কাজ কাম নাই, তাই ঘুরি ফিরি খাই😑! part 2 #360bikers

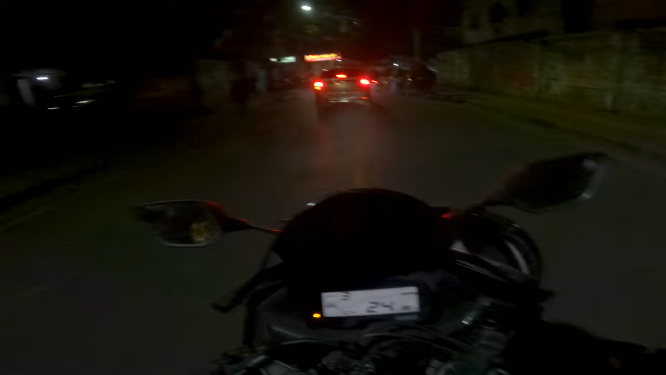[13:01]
এইদিকে অনেক কাপড় বসে থাকে, একটা সময় ও তো পুরো খেপে আছে আর কি বলা চলে, আমি তো রাস্তায় যাই একদমই পছন্দ করি না, এই যে রিক্সা আরে মাম্মো যাবার দে,
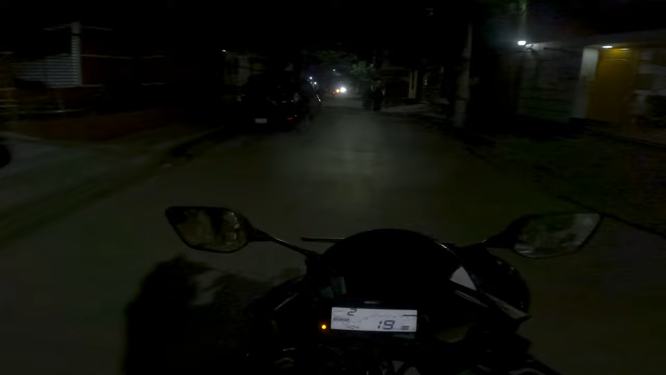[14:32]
মানে একটার পর একটা আসি, মানে কী বলবো ভাই, এই যে একটা সামনে আরেকটা তার সামনে আরেকটা,